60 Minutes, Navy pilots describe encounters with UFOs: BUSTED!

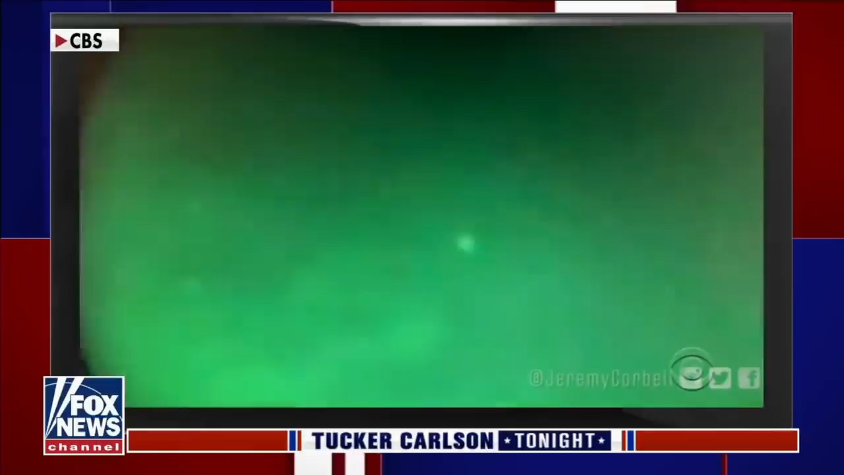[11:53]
Yeah, CBS hits it out of the park again with an out-of-focus plane. The flashing navigation lights were a bit of a giveaway. I wonder whether it was aliens who decided to add FAA-compliant navigation light to their super-advanced gravity-driven spacecraft.
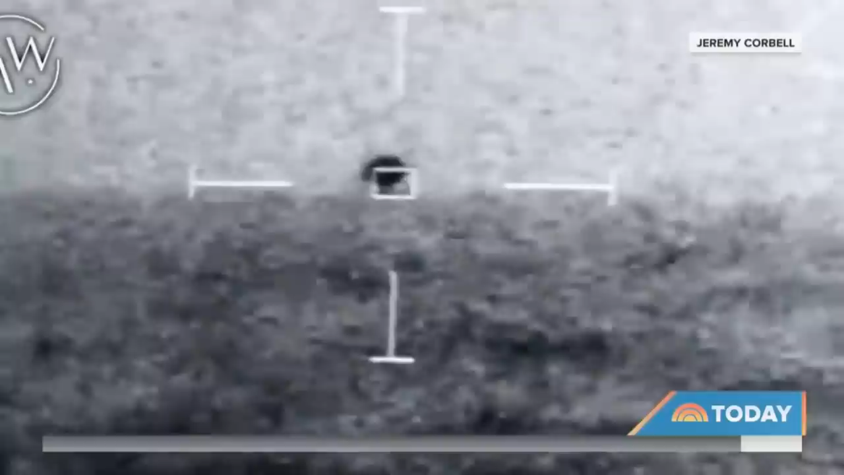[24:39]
On a pitch-black night off the coast of California, newly leaked video allegedly shows one of the US Navy's stealth ships tracking an unknown object in the sky.
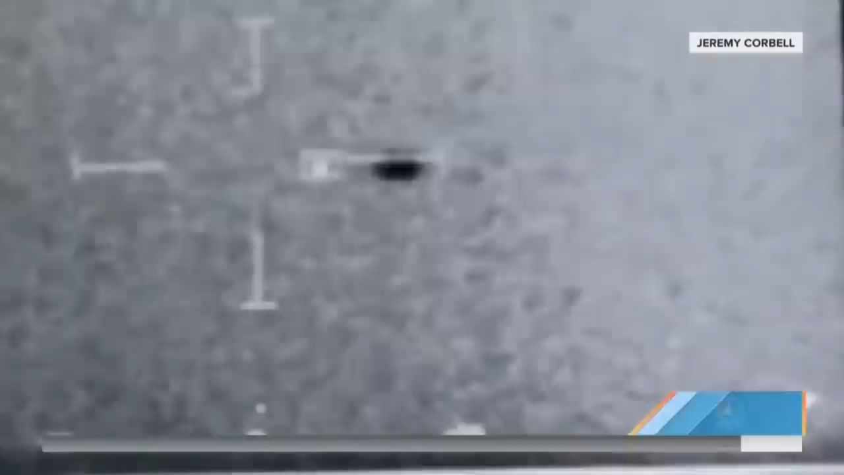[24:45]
It's a plane.
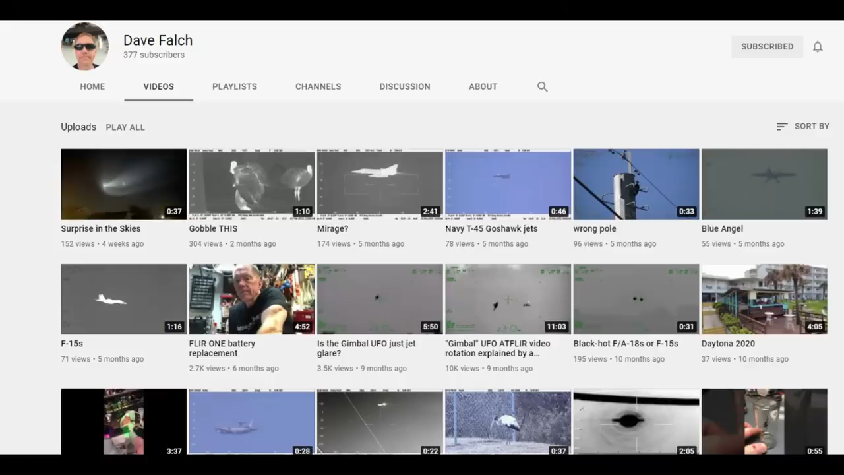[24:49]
Yeah, seriously, just go take a look at what planes in the infrared look like. It's a plane. Stealth ships tracking an unknown object in the sky.
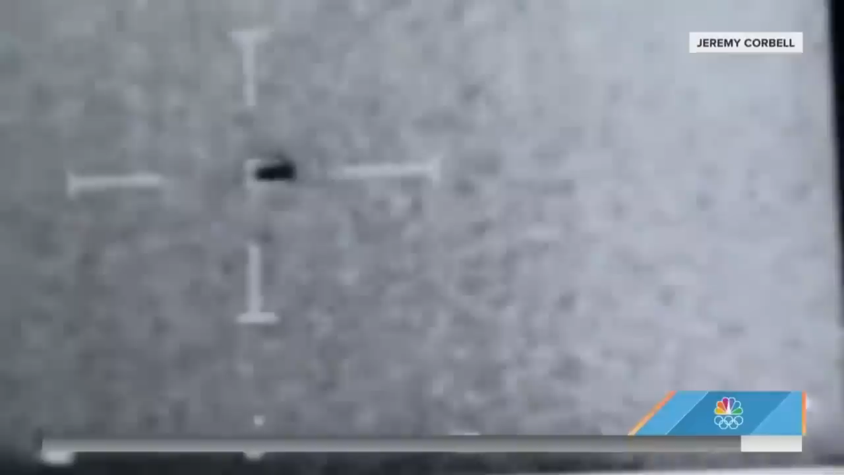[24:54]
And after a few minutes... Splash. Splash. Mark Baring in range.
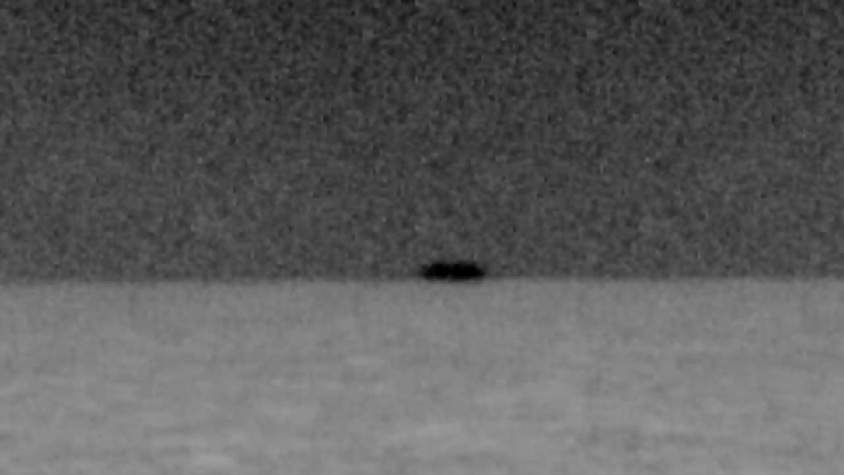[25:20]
Whoa, it's getting close. 31 knots, sustained wind, top side, gust of 40. Whoa, splashed. Splashed. Mark Baring in range.
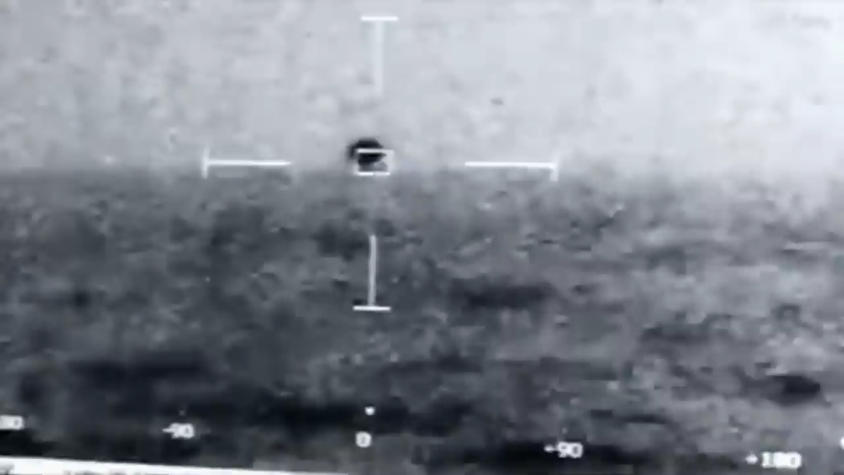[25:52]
Yeah, we have a 31 knots, sustained wind, top side, gust of 40. Whoa, splashed. Splashed.
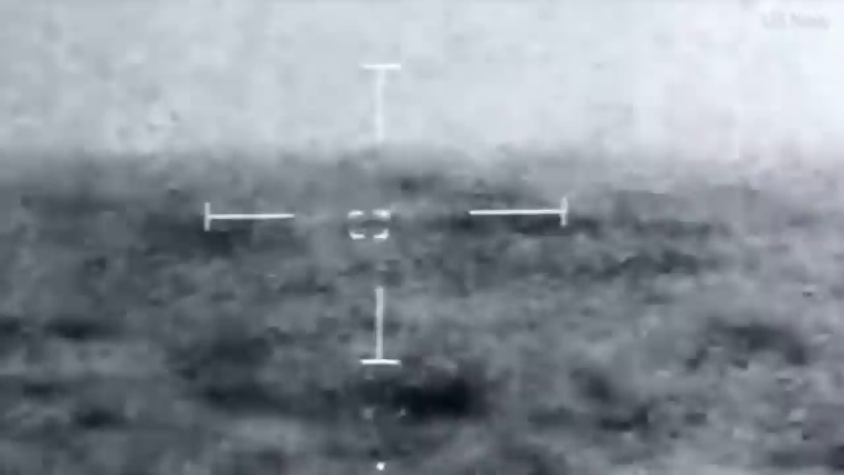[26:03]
Mark Baring in range. And you included there, Jeremy, in your information the exact coordinates.
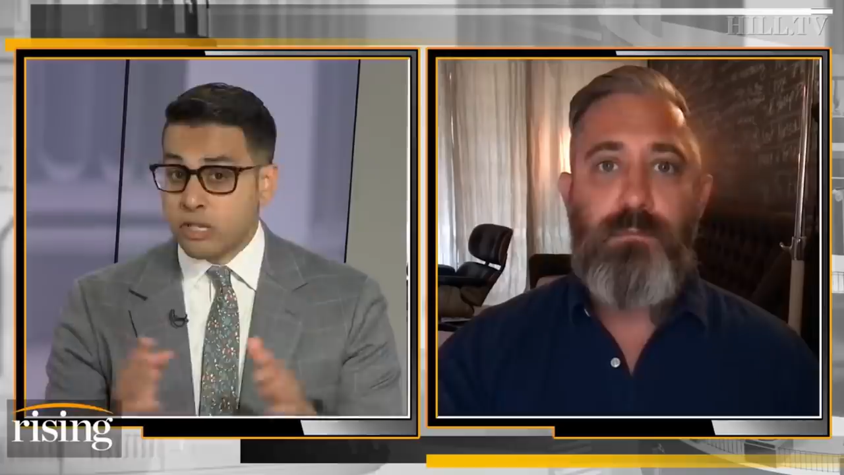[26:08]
As you said, a submarine was sent after this, no wreckage. Wow, that's amazing.
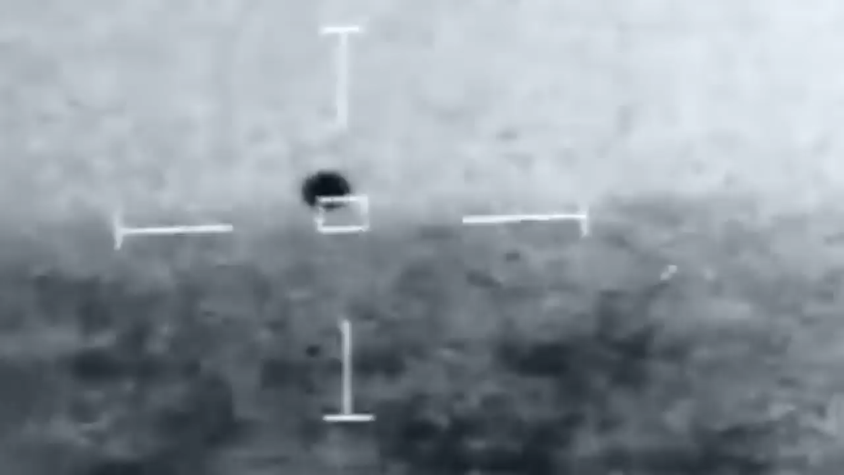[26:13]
A plane flying over the horizon doesn't leave wreckage. And you'll be shocked to find out that Jeremy Corbell,
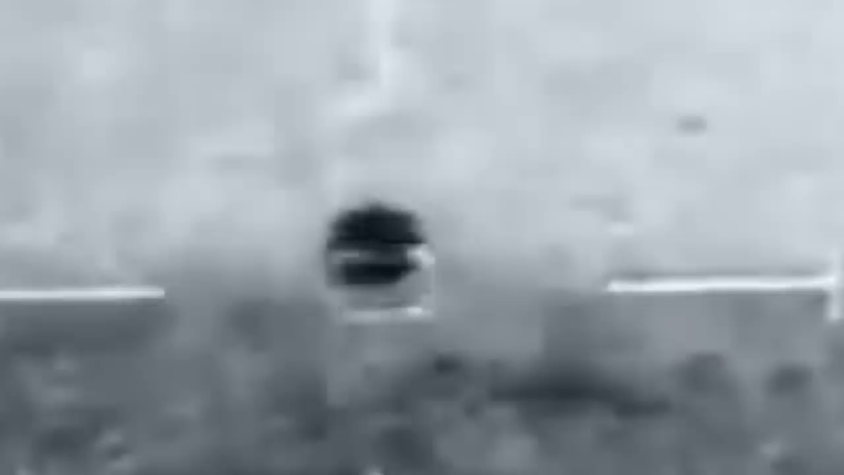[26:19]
the journalist, the one who thought that an out-of-focus plane was evidence of a gravity drive of some sort.
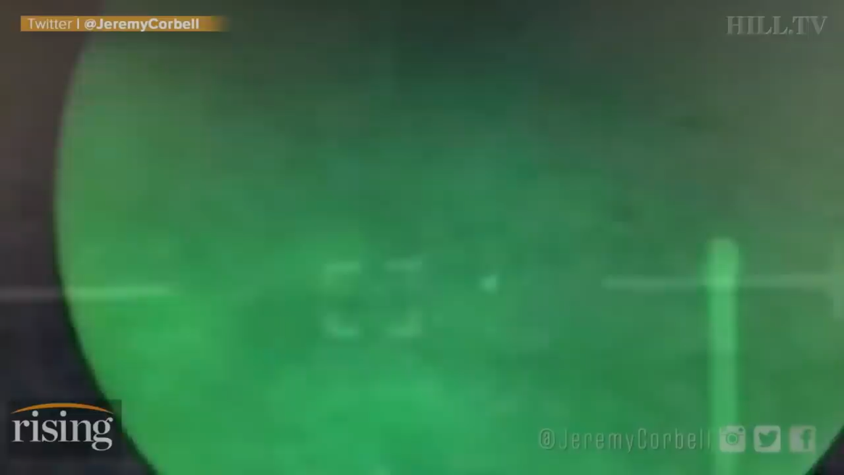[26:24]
It appears the propulsion system is a field propulsion system,
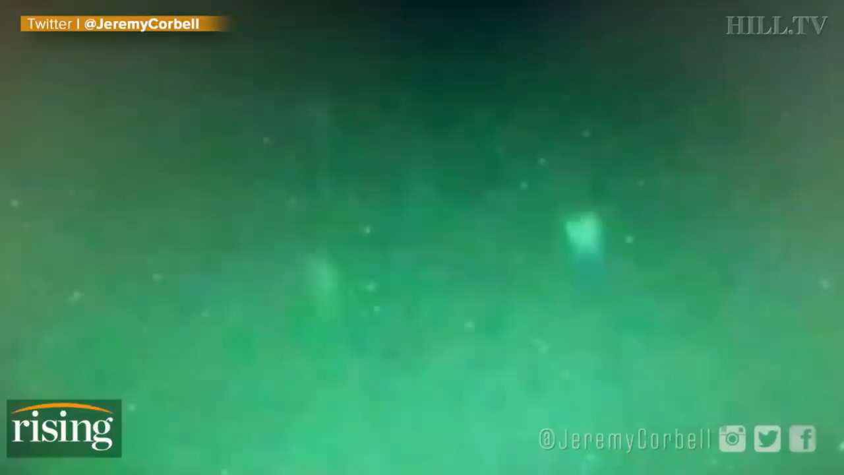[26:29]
that these craft might possibly be gravitationally propelled. thinks that plane going over the horizon is also evidence of an anti-gravity drive or something.
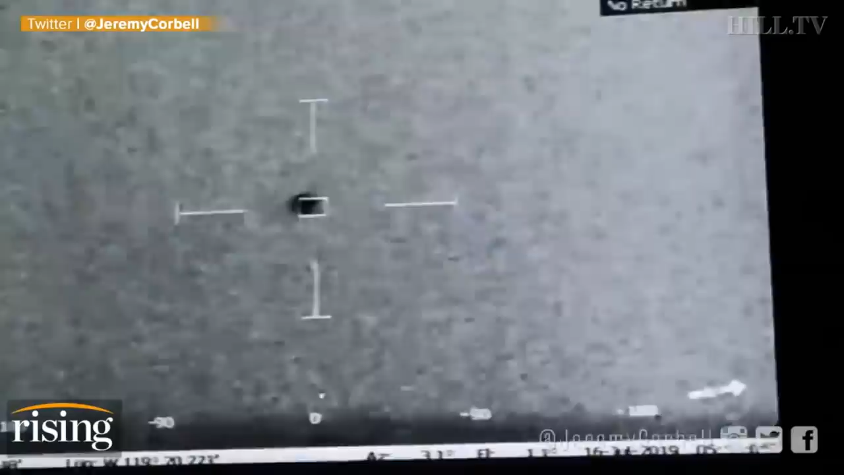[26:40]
Yeah, this is so important. If what we are witnessing is a true trans-medium vehicle,